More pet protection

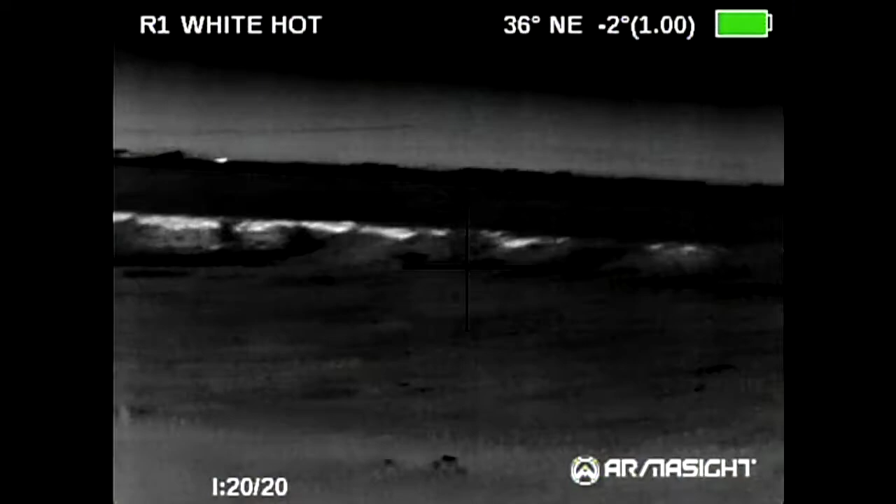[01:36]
I did this video of the surrounding area to show you what's going on.
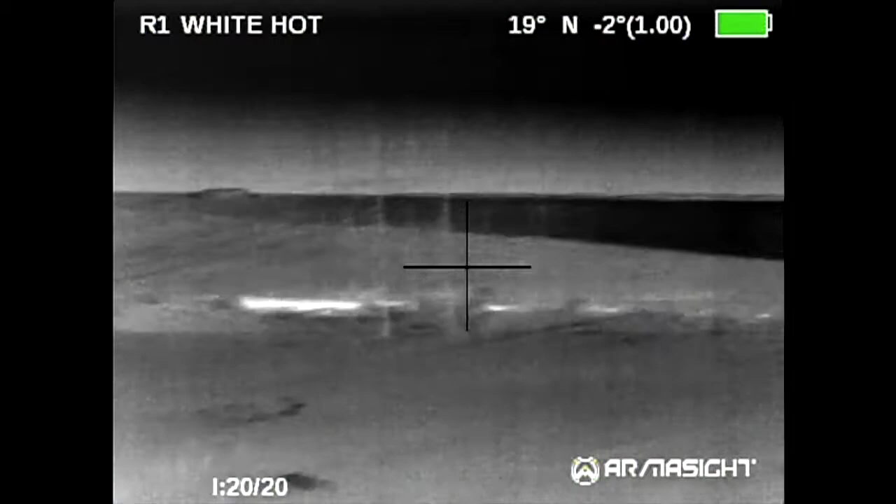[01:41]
This is a canyon that faces kind of east. Now we're moving northeast. There's a water tower in the background.
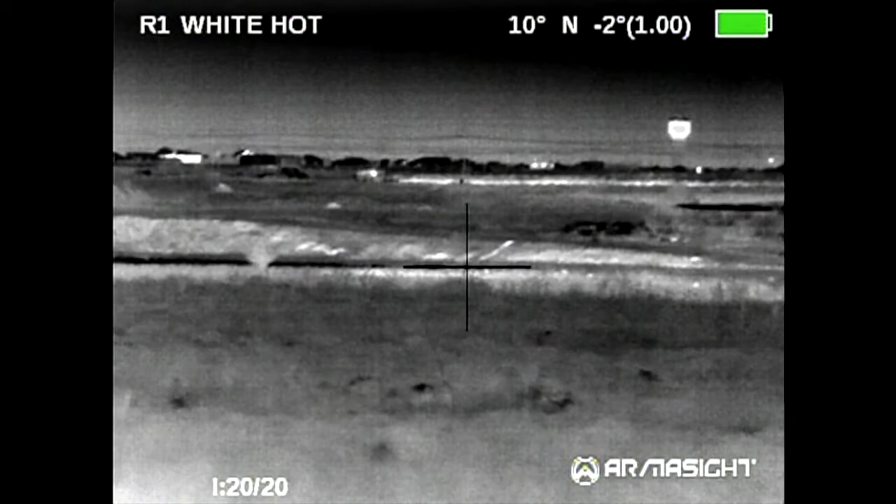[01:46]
The city is on this, the south end of the city.
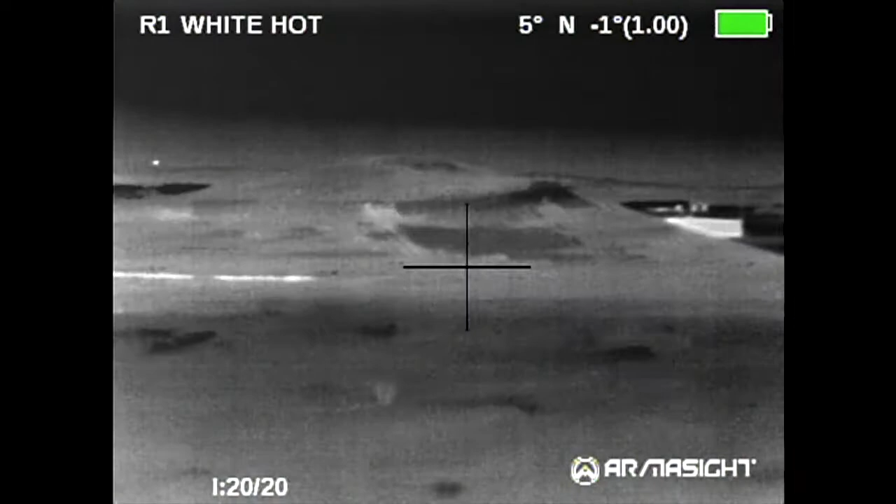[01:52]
That's a landfill. This is a draw that separates where I'm at in that city.
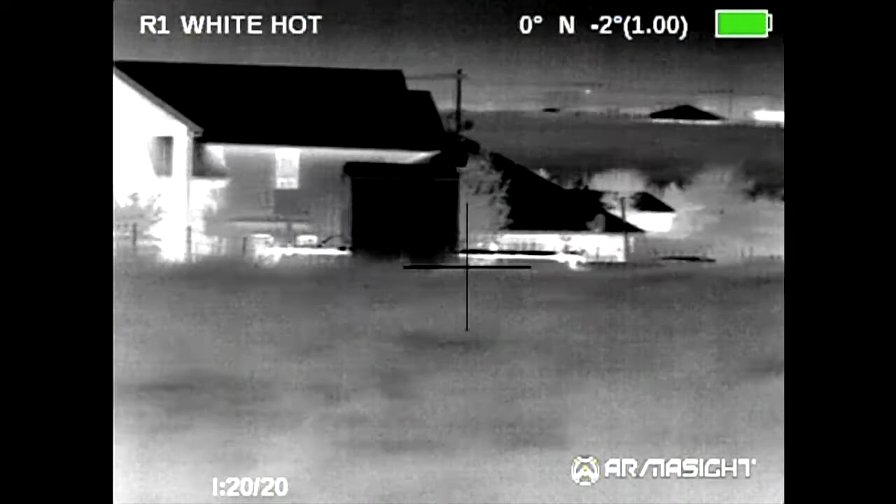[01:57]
This is a gentleman's house that was having the most problems. Houses everywhere.
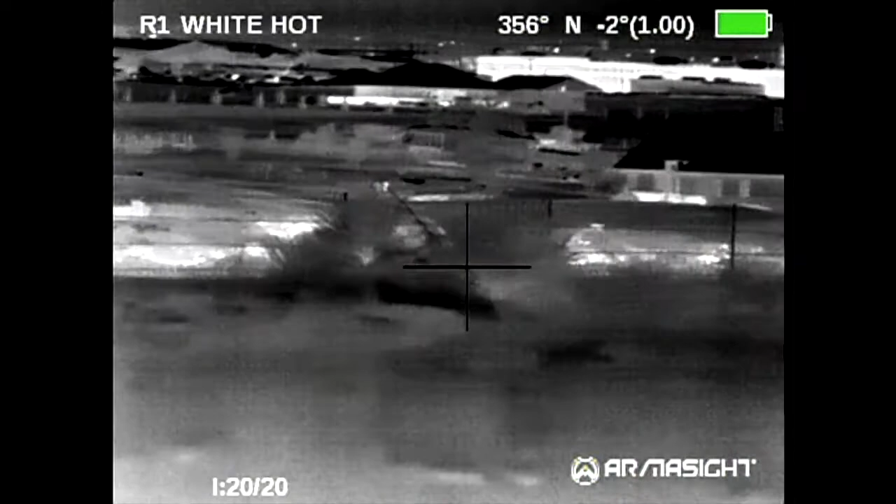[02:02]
It's kind of a canyon view type residential area.
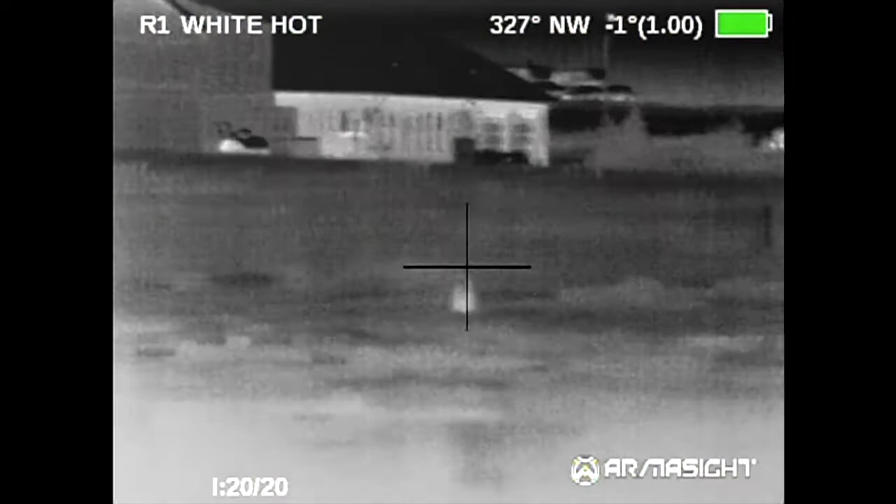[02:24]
I'd only been there long enough to turn this camera on and do this right here, and
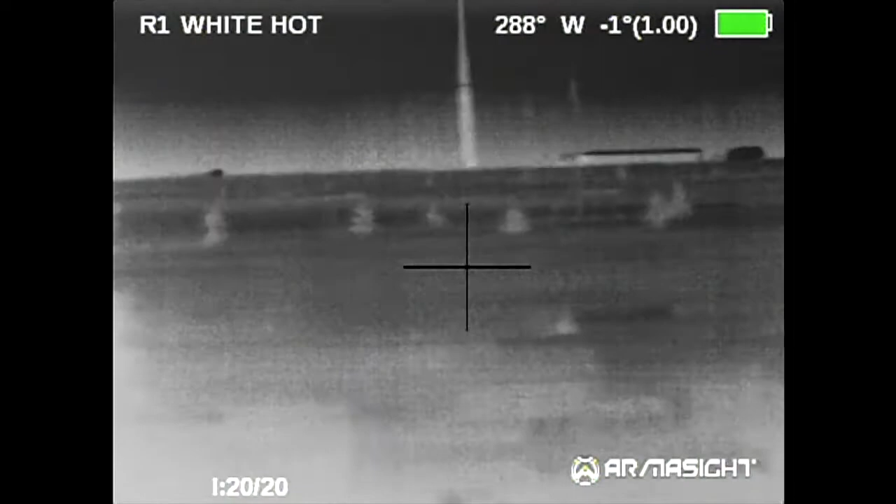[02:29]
you'll see right here that I pull around, there's another barn.
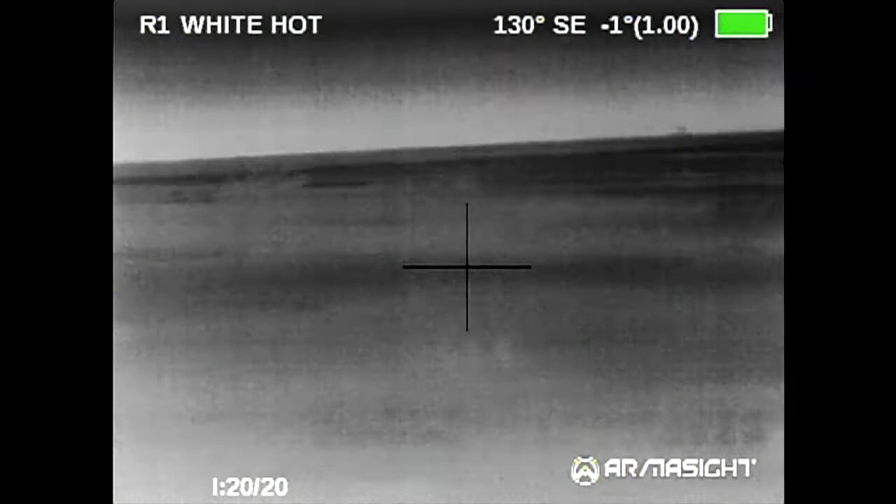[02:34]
This is the shooting lane that I have, and that's just about it, but there's the big man.
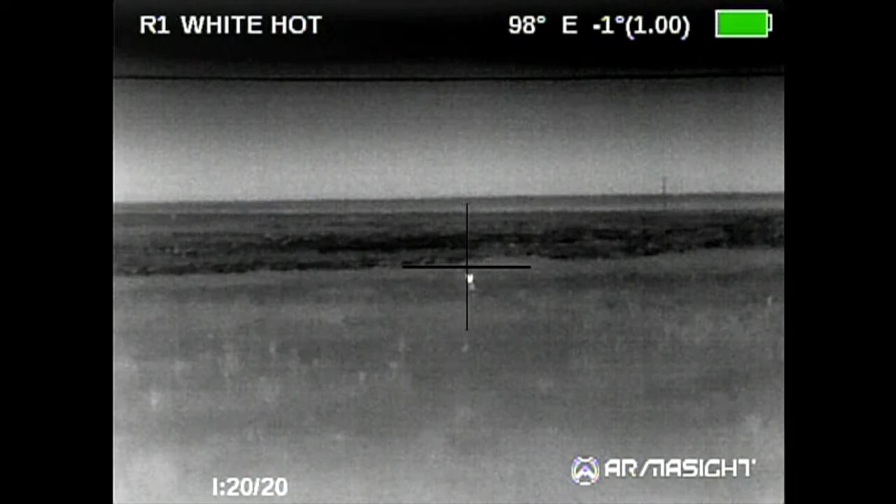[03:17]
This is the female. He's just to her left, the one I shot first.
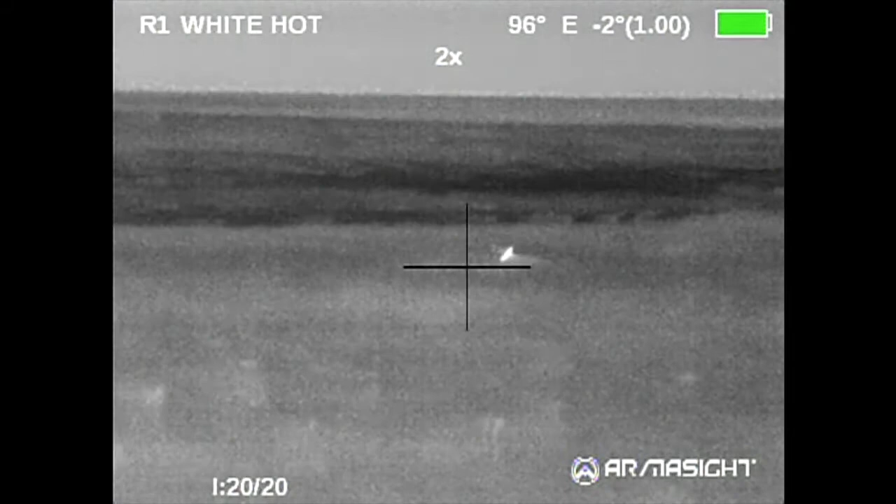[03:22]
She wasn't going to hang around. She'd already winded us. She already figured it out. She was leaving, but not in a big hurry. I got her stopped, jerked the trigger.